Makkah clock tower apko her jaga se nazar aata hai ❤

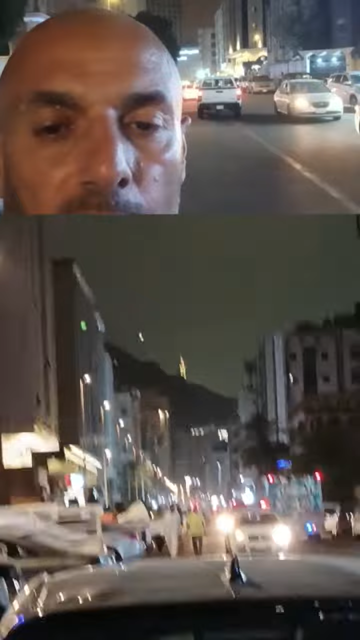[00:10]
یہ میں بالکل اپنے ہوتل کے ایک روڈ پر روڈ وہ ڈیفرنٹ ہے یہ نورمل یہاں پر فلیٹس ہیں گھر ہیں وہ سامنے دیکھیں لکھا ہوئے ہدایہ ٹاورز